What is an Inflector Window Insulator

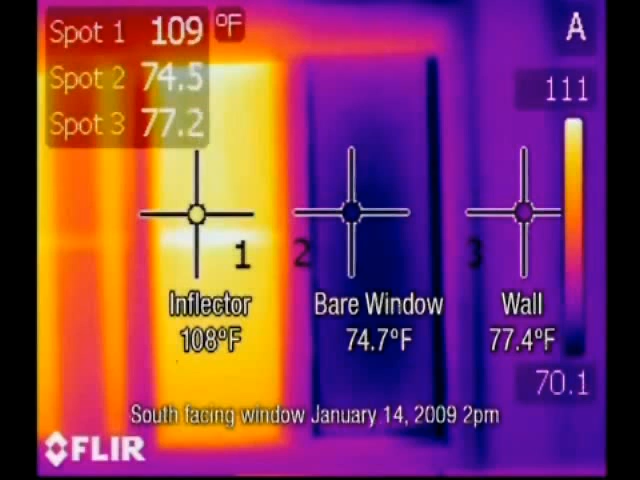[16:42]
What inflector window insulator does is simply magnifies the heat, brings it into your home, thus saving you money because your electric bill will be decreased because your HVAC system doesn't have to work as hard to heat your home. If cold is the issue, not only does the inflector reflect the heat back into the building, thereby reducing heat loss, but has a solar loading absorption and one-way heat transfer.
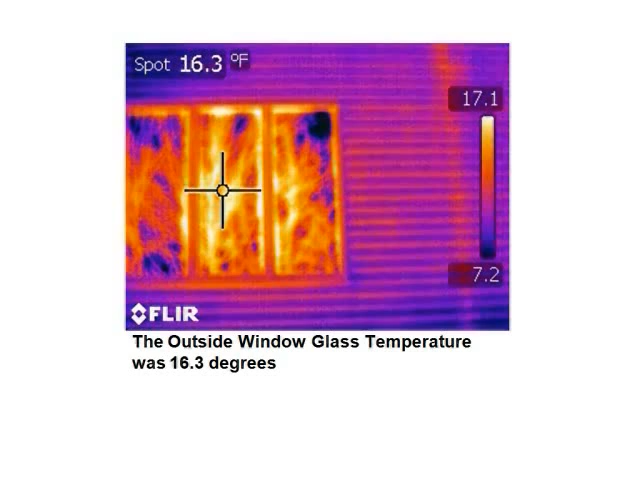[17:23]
On screen: spot 16.3°F
That is very cold. However, on the inside of the home, the R22 insulated wall temperature, spot one, was 67.3 degrees, and the inflector interior window insulator temperature, spot two, was 64.4 degrees, comparable to an R22 insulated wall.
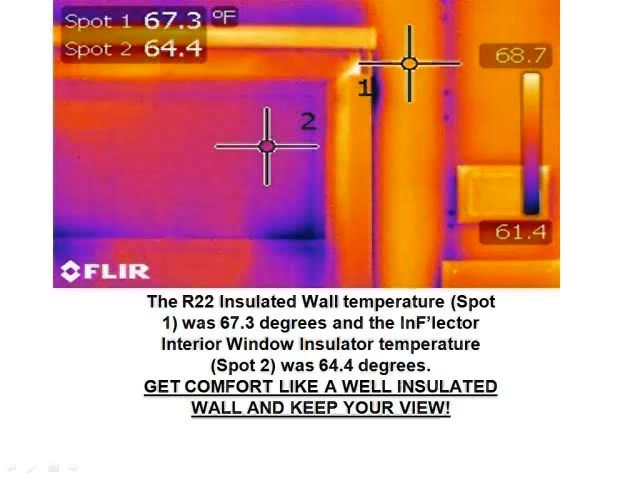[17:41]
Get comfort like a well insulated wall and keep your view at the same time. Inflector window insulators come in an array of uses and applications such as for the skylight for this home in Toronto,